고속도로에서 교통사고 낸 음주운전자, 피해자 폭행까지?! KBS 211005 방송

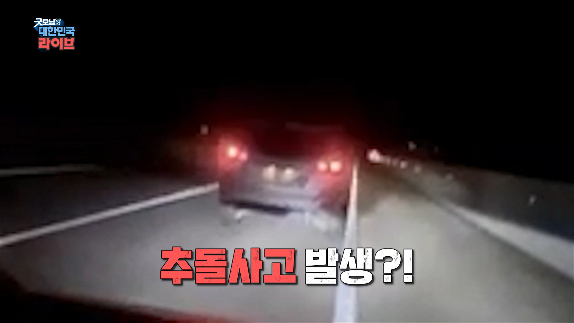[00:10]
그런데, 그대로 도주하는 가해 차량, 제보자가 부르자 멈춥니다. 제보자 차량 앞으로 오는가 싶더니, 그대로 가드레일을 들이받습니다.